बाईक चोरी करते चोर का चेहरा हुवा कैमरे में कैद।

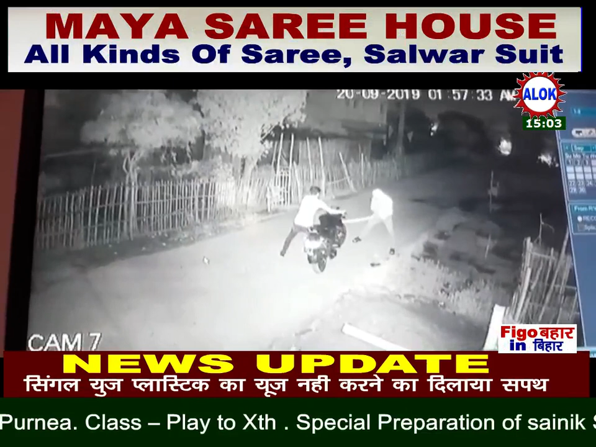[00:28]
है कि दो चोर बाइक को पहले उठा कर सड़क पर ले जाता है और फिर बांस के सहारे असानी